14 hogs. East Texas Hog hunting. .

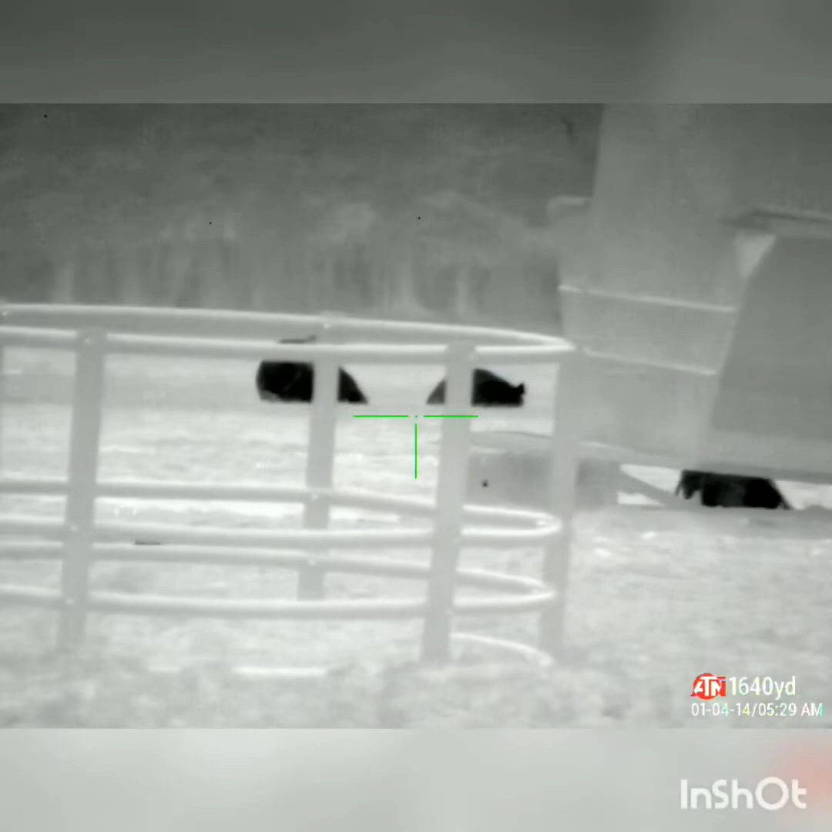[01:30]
There we go. Oh here we go.
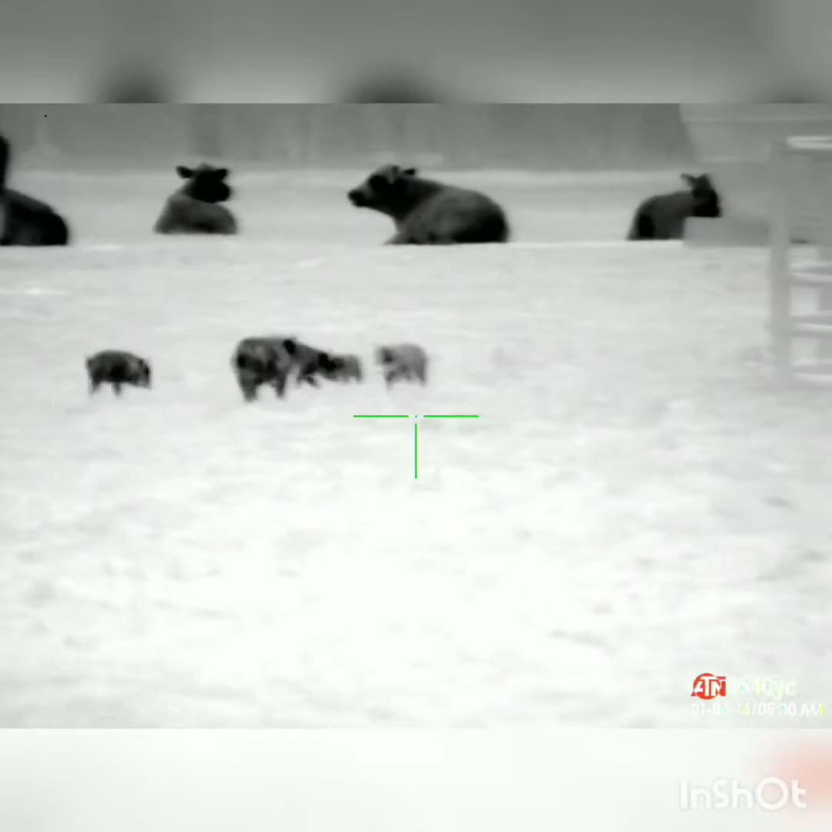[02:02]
There's cows. There's fucking cows in the way. Oh, I can't take that shot. I can take this shot though.
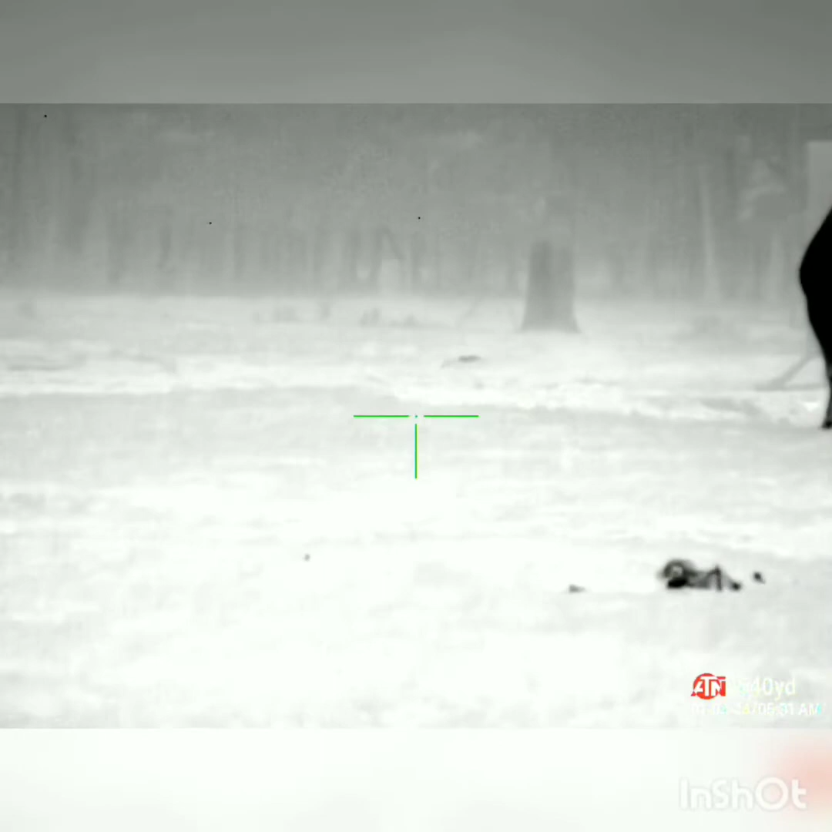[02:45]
Nailed it. Oh there's fucking another one.
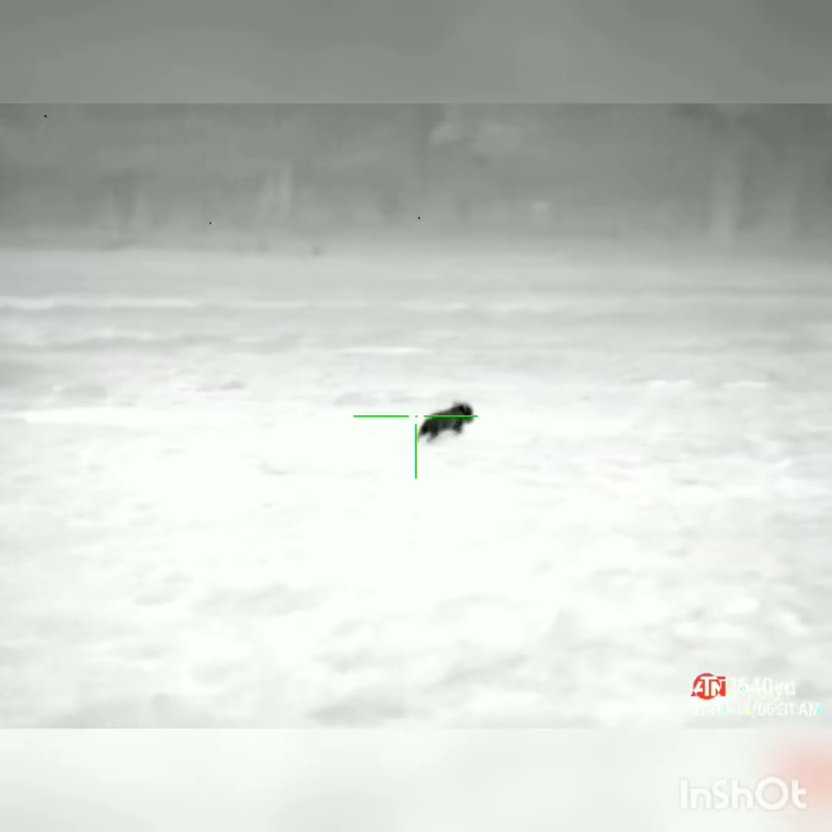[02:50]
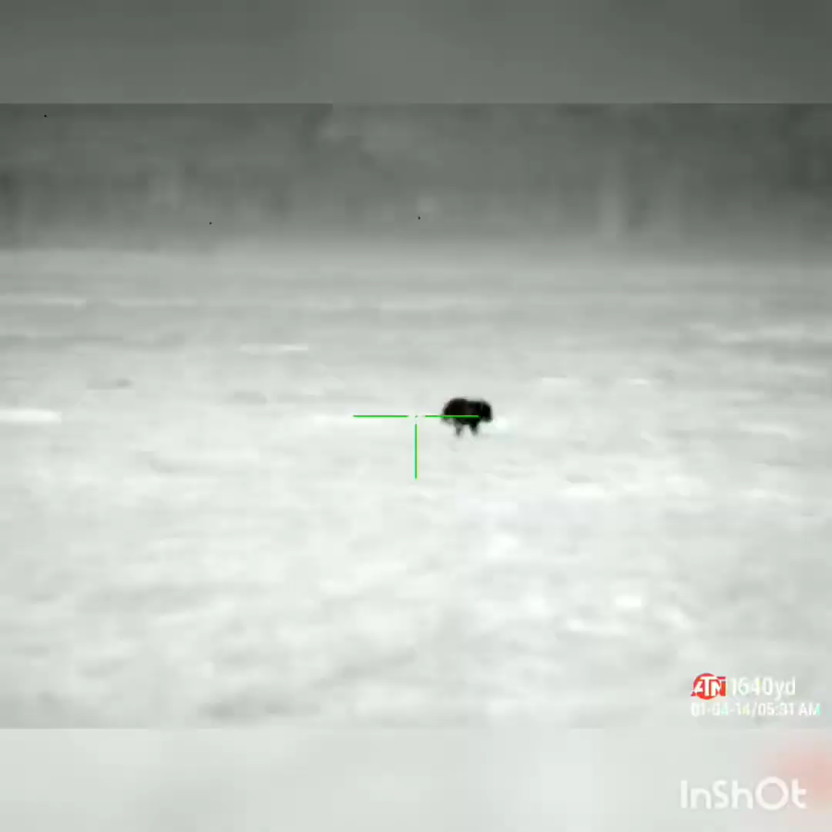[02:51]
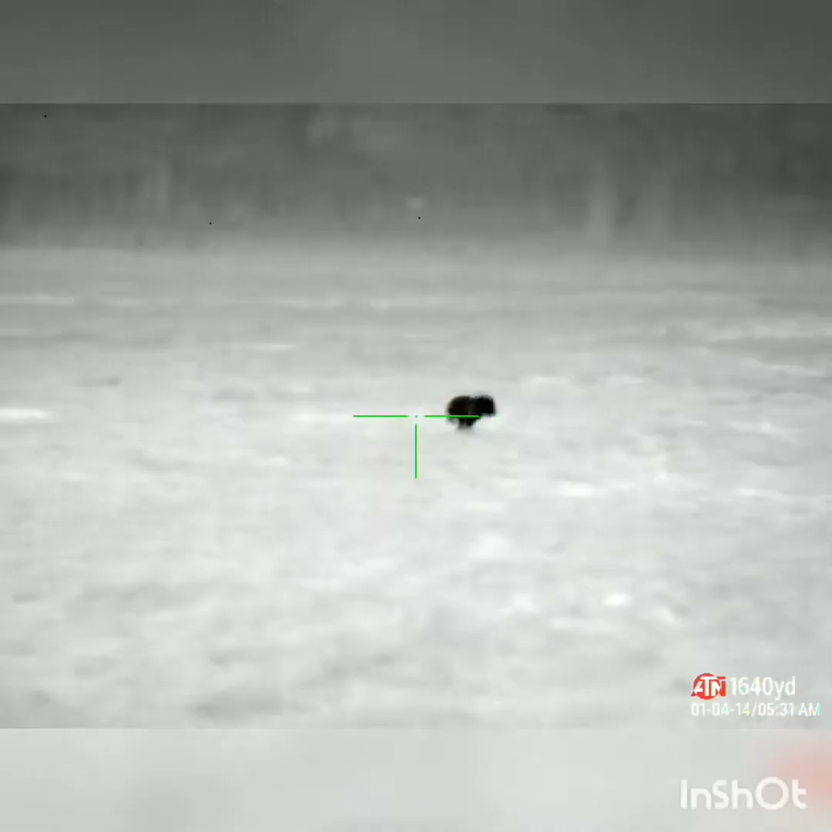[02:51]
OHH SHIT. Oh shit, I got cows out there. Oh look at all the pigs out there.
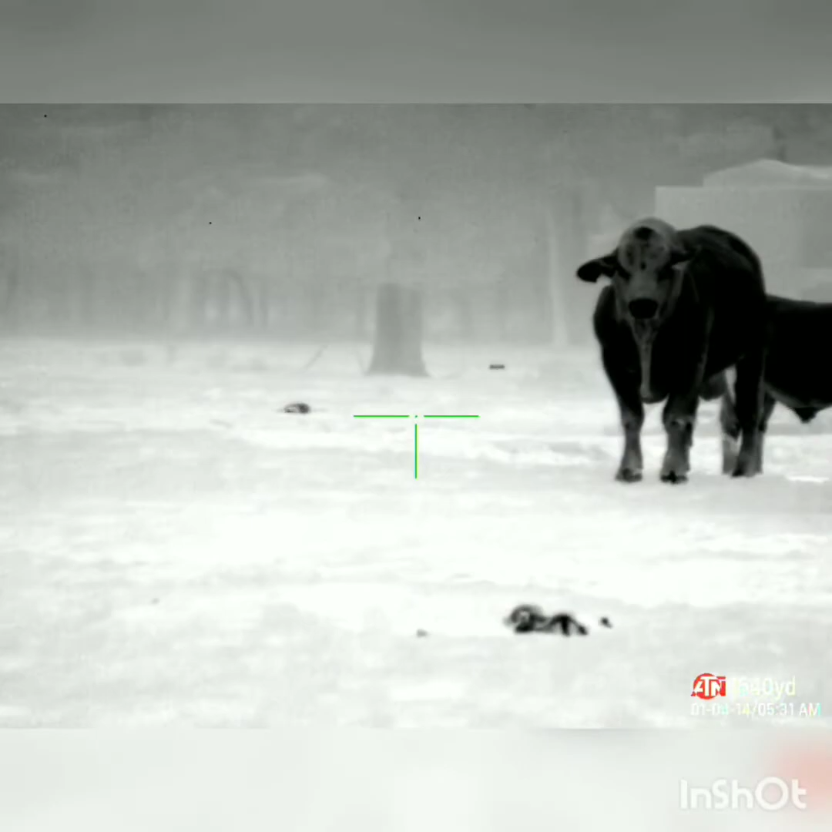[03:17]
oh come on I got cows everywhere
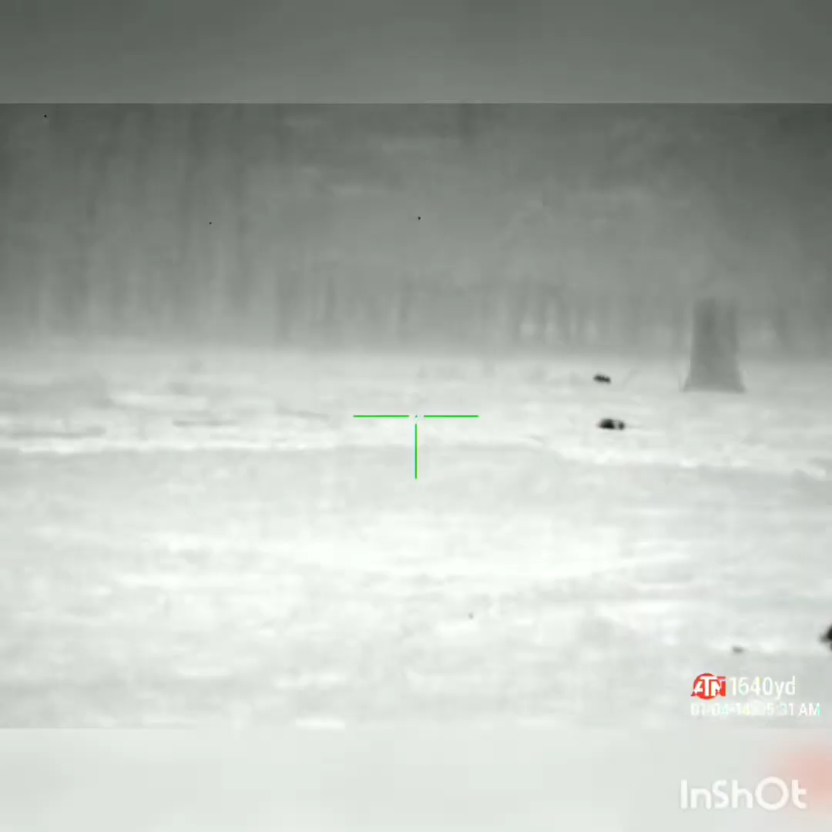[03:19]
that's a long shot I'm not gonna waste ammo
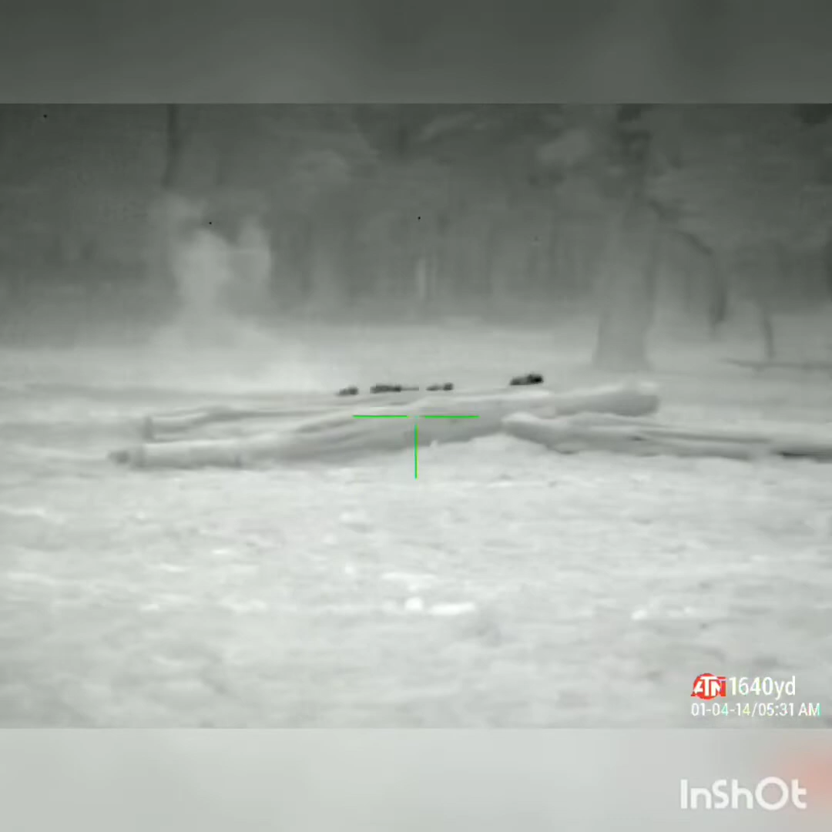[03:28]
shit I gotta watch these cows are those more pigs?
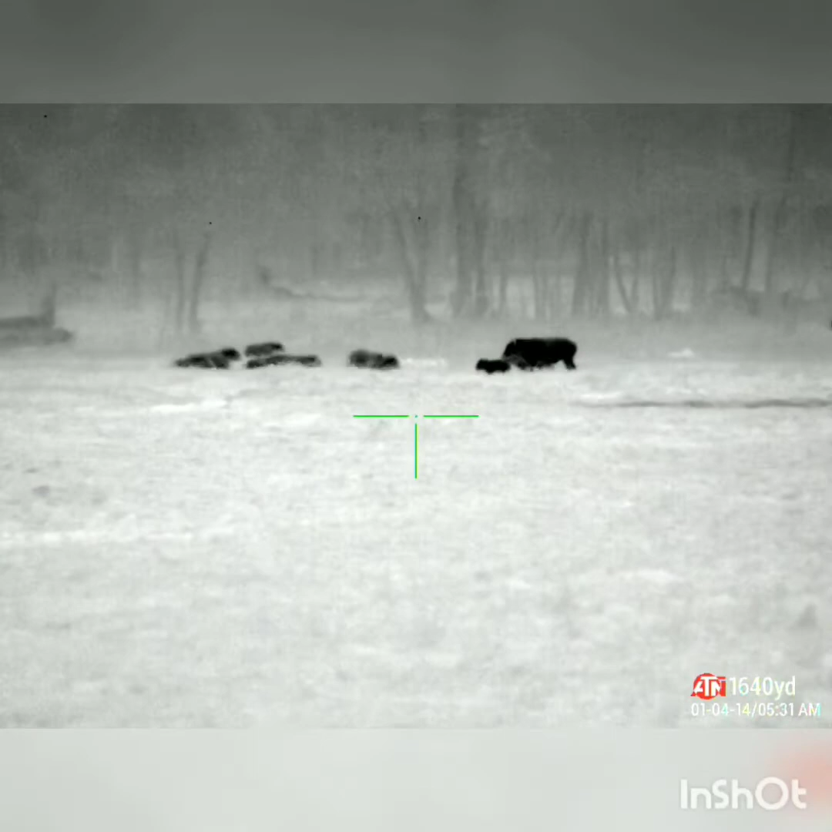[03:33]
oh god I got cows right there though